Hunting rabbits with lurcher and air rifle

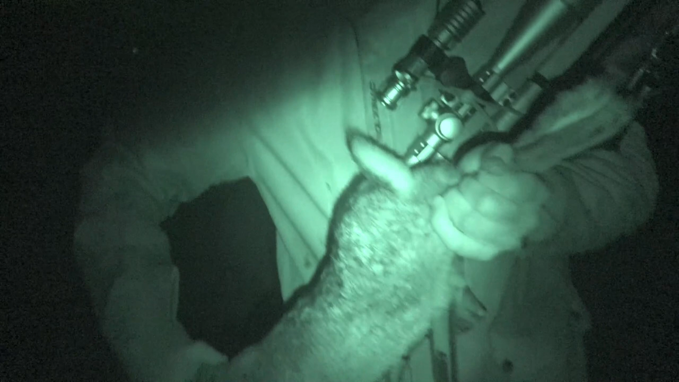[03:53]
Good rabbit for eating that. Headshot.
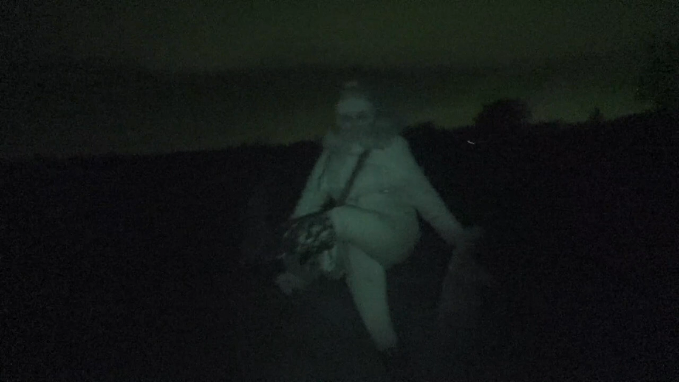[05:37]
Bit, but it's getting cold, my hands are freezing. My toes are cold.
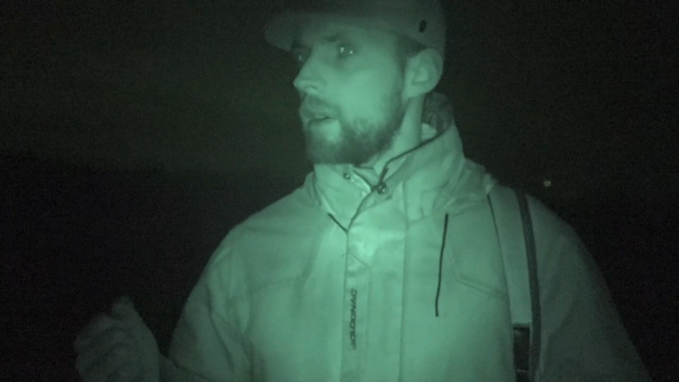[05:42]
So yeah, give it 20 minutes, half hour, and then see how we get on. Fingers crossed, if we can cross them. The ground's freezing up. There's a, I just trod on a puddle and it was like an ice arena. Yeah. So yeah, the grass is getting like crusty as you walk through it. Frosty. And you also fell over down a rabbit warren. Oh yeah, I did.
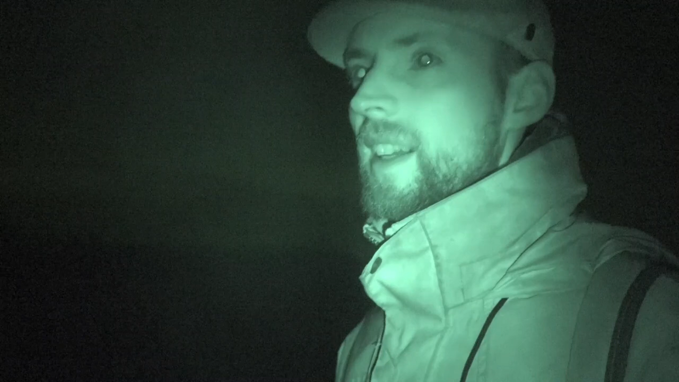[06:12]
I stepped over a barbed wire fence and didn't realise there was a rabbit all right below it.
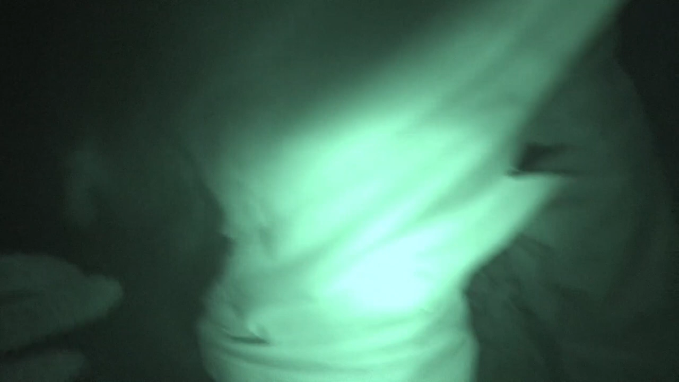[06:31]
You can kind of see it. He's ripped it here.
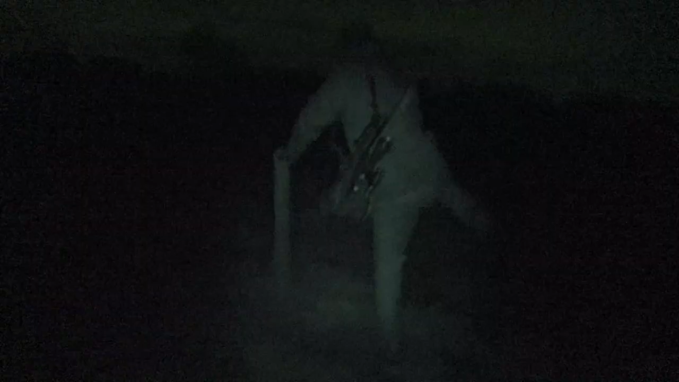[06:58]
This was a barbed wire, wasn't it?
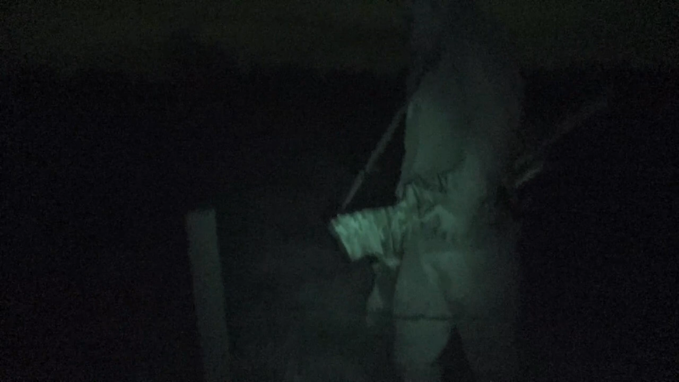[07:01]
Yeah. Over here's like a nice little warren up there, just...
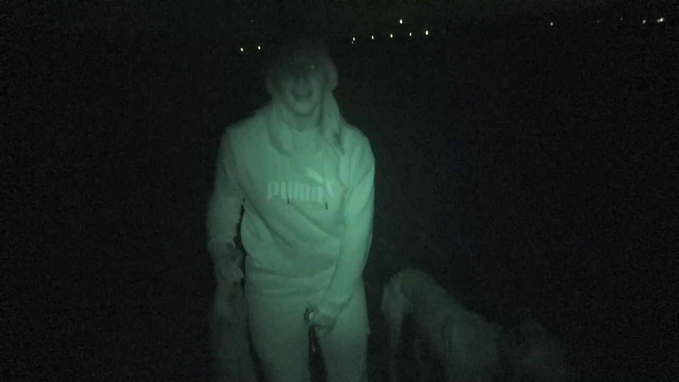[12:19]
Yeah, well done. Is it, was you struggling to see it?
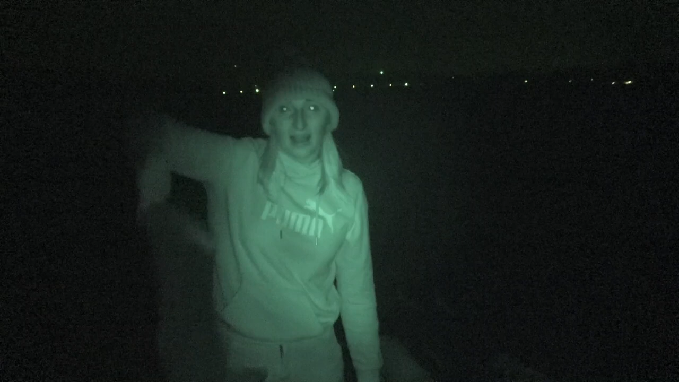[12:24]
Or? I can't see it, no. Yeah, it's hard in the stubble. I struggled to see him in the stubble.
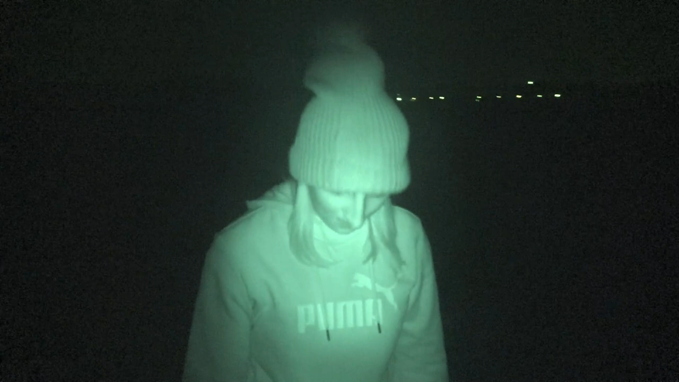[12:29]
That's what this, the thermal, that's going to help me massively in the stubbles.
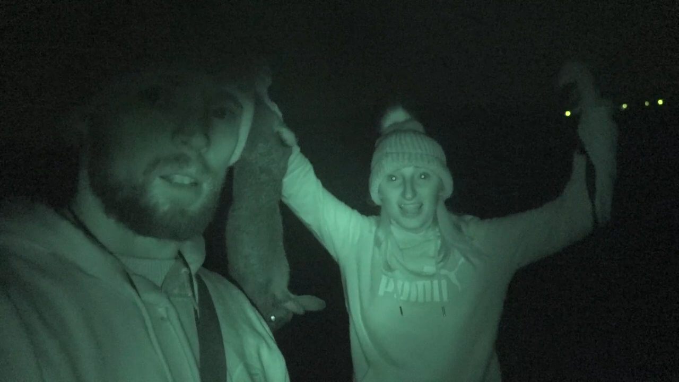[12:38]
Yes. Georgia's caught the first rabbit of the night. Well, Bud caught it, Georgia lamped it.
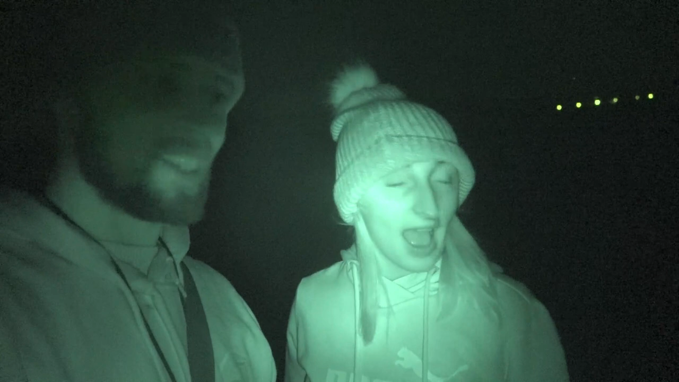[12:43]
And I necked it, can I add? It's the first ever rabbit she's ever necked. Learning from the best. Oh, yeah. Brilliant. High five, man. Obviously. Alright, let's try and catch a second one.
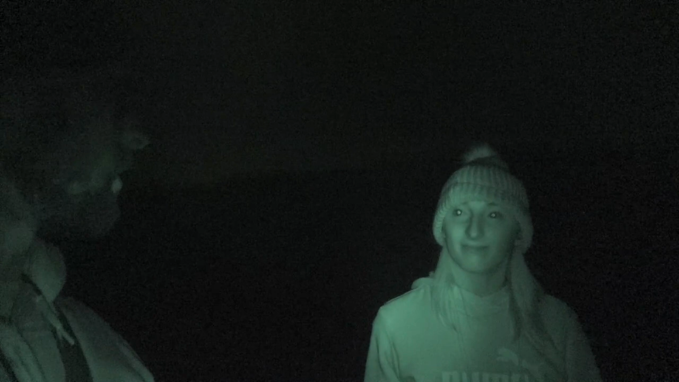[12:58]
Yeah? Let's go. Alright, one more. Oh, let's see if we can catch a few more. Good boy. Good boy.
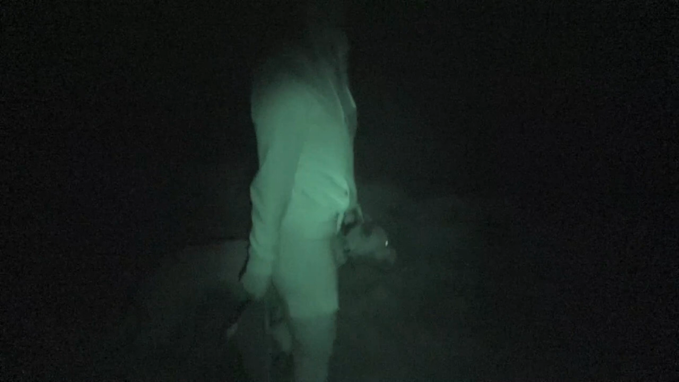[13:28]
Just leave that rabbit here, George. Put it belly side up so you can see it on the way back.
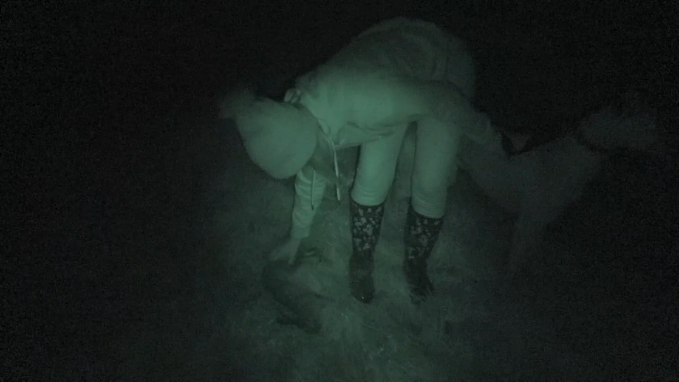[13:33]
So you walk past it. So put the belly up so it's a white side up.
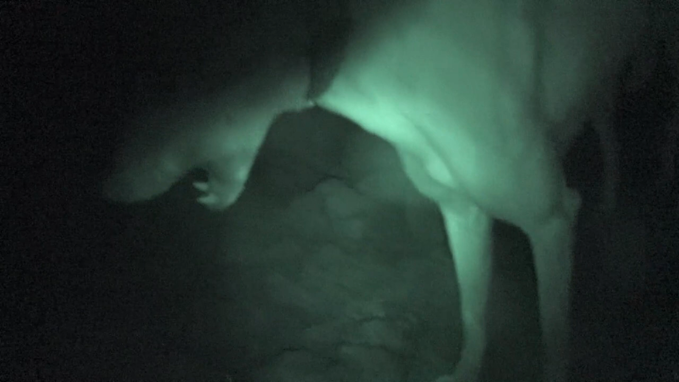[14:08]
Easy one for you, isn't it? Camera's a bit dirty. Right.